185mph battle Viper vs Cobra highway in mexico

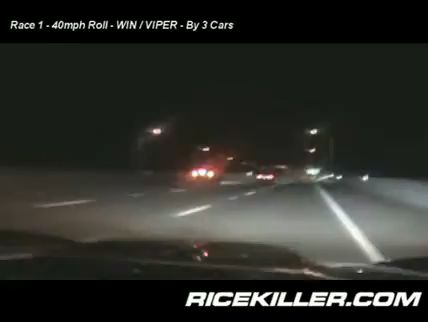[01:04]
Right now we're going about 30 miles an hour. It looks like they're slowing down even slower.
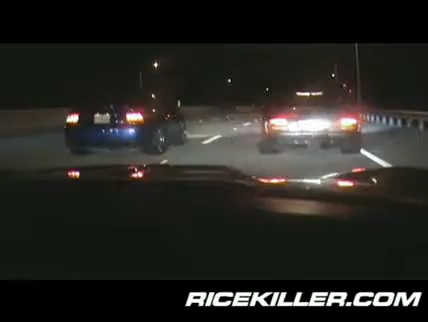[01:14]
25. Spooling up.
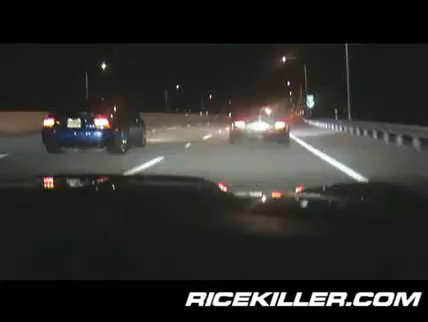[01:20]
40 miles an hour. 50. 60 miles an hour. 60 miles an hour. Something happened in the Mustang. Missed a shift, or maybe he just got walked on so fucking fast he just gave up.